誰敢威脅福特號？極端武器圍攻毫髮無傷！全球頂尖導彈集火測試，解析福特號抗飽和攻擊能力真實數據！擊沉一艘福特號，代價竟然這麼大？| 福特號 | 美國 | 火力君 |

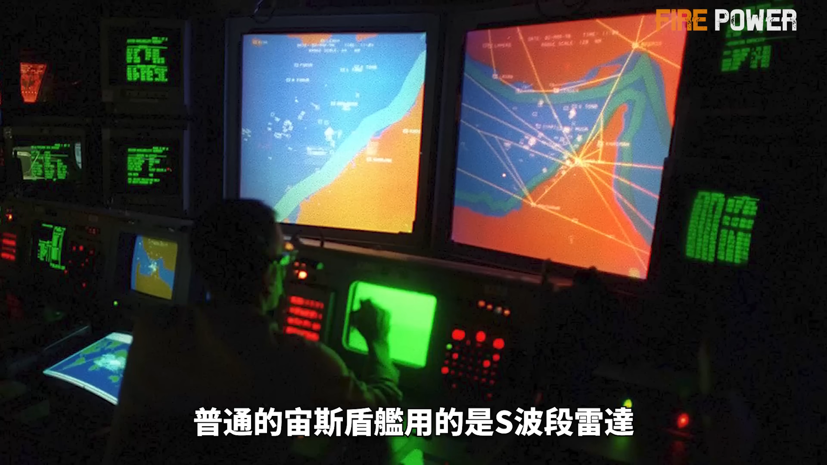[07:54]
普通的咒词顿舰用的是S波段雷达波长较长看隐身目标比较吃力